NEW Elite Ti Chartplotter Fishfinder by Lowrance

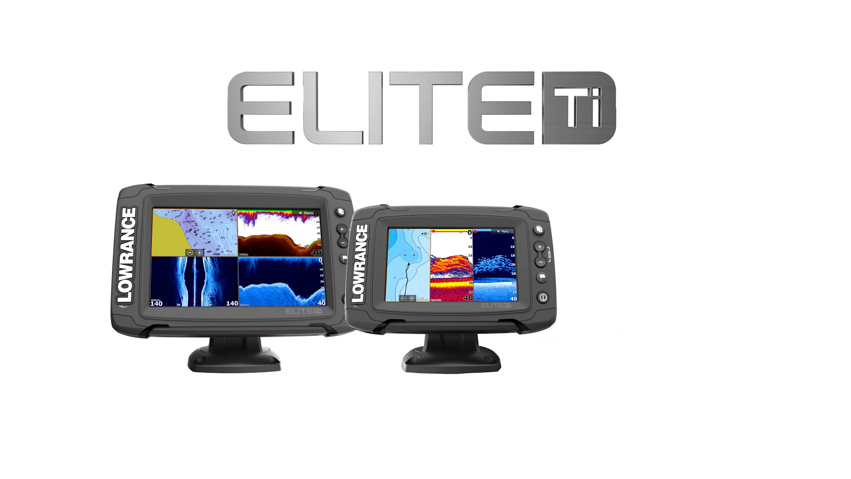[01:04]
For the love of fishing, we introduce the Elite TI family of touchscreen fish finder chart plotter stand-alone multifunction displays,
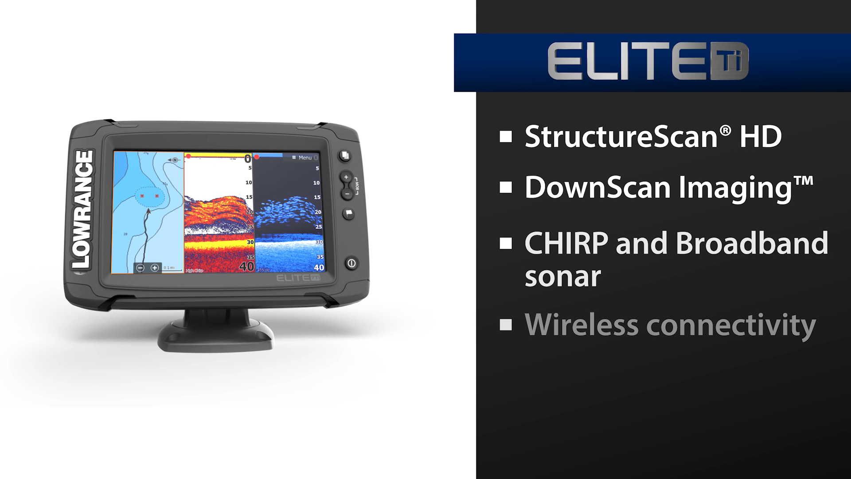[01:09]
matching great performance and exceptional features with easy-to-use operation.
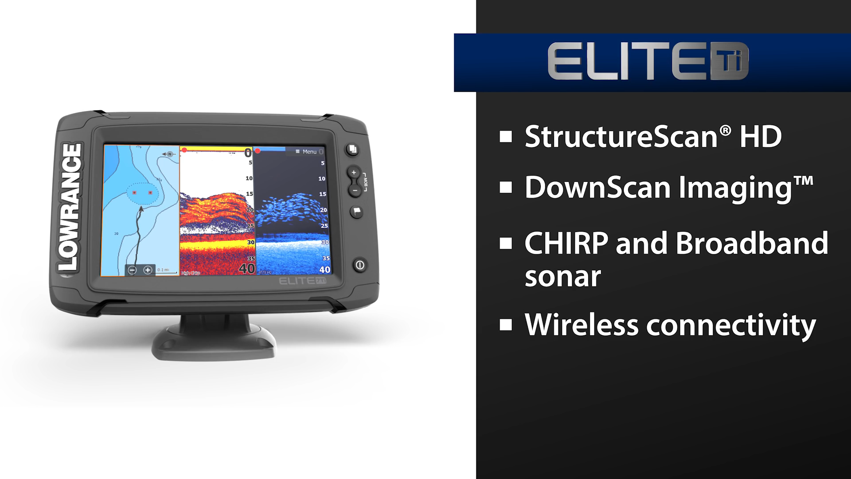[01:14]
The Elite TI has your fish finding needs covered and then some. Proven, award-winning structure scan HD, down-scan imaging, chirp, and broadband sonar are built in. The Elite TI is a high-gain GPS antenna and reliable Lowrance navigation technology.